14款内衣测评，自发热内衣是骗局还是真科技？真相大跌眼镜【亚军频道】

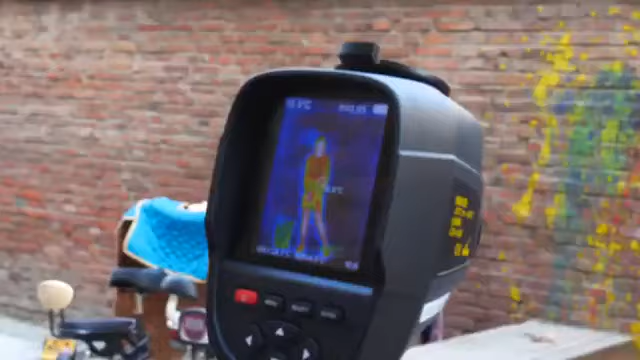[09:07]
该看的地方我现在体温多少你
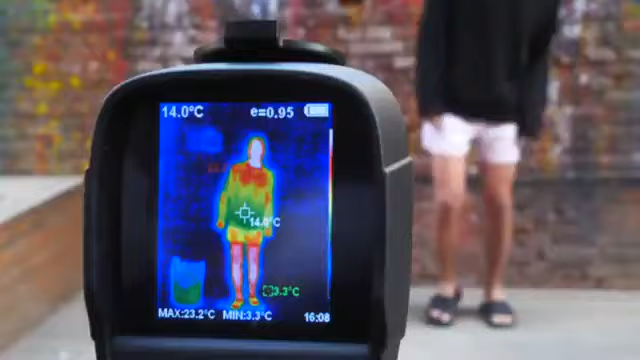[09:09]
On screen: spot 14.0°C, max 23.2°C, min 3.3°C
现在整体散发出来的是冷清你怎么穿第一件
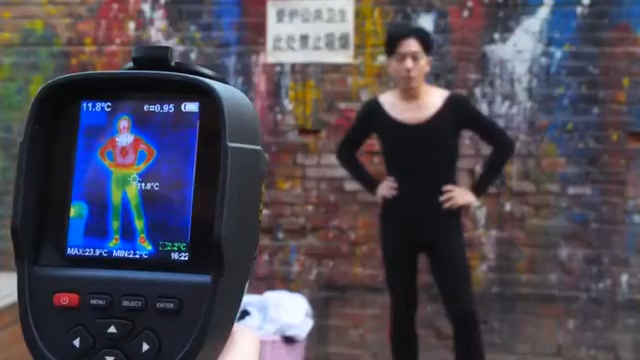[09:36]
On screen: spot 11.8°C, max 23.9°C, min 2.2°C
现在体温多少24度上半身感觉已经没有热气了感觉要死了你觉得上衣有树身的效果吗太粗了你看
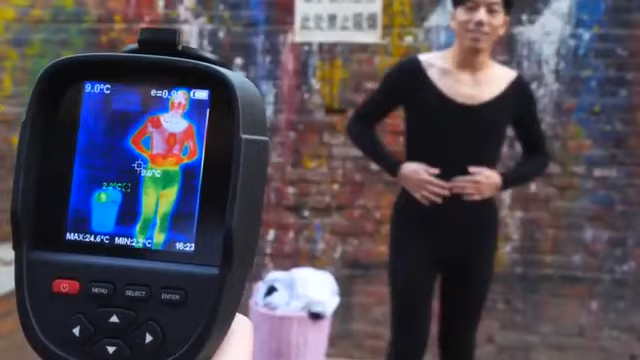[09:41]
On screen: max 24.6°C
我的腹肌都树出来了好冷我现在越来越冷没有